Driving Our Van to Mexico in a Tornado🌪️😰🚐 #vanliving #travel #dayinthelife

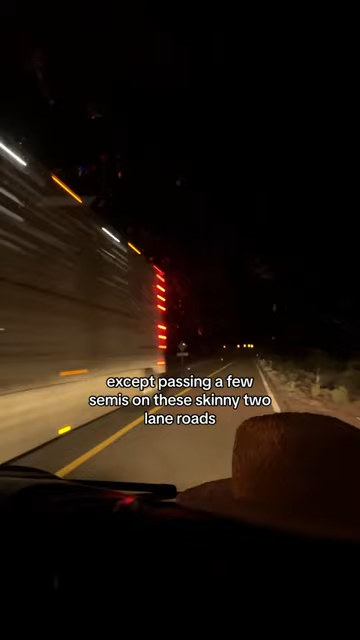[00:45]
We breezed through our first military checkpoint and then eventually arrived to where we thought we'd be camping for the night.
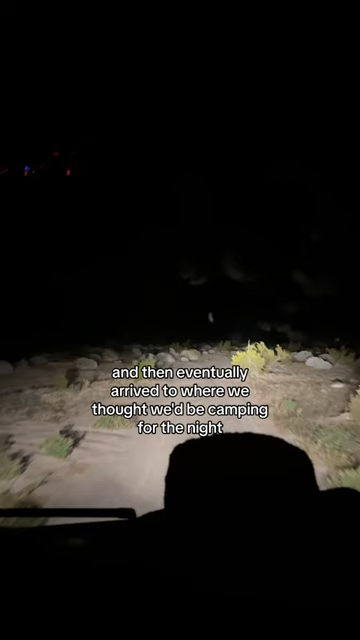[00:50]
Since we arrived pretty late there was no one here to check us in or let us through the gate so we just pulled over on the side of a dirt road.
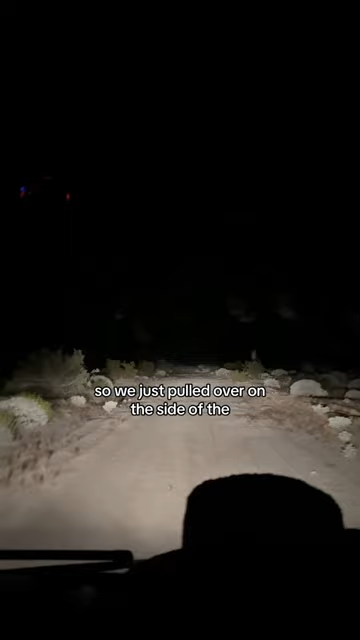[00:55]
Closed up, made some dinner, and went to sleep.